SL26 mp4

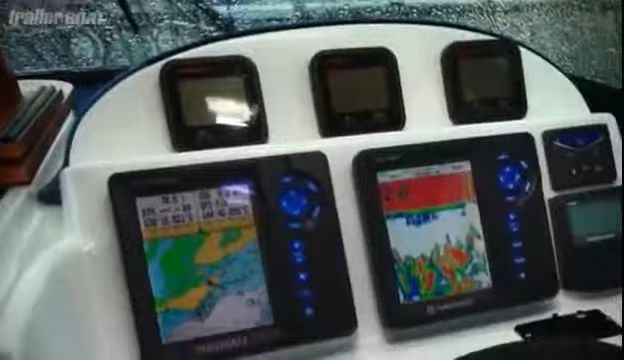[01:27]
The helm is what you would expect of such a big boat. It's got a nice seating position with a big armchair and a well thought out dash too.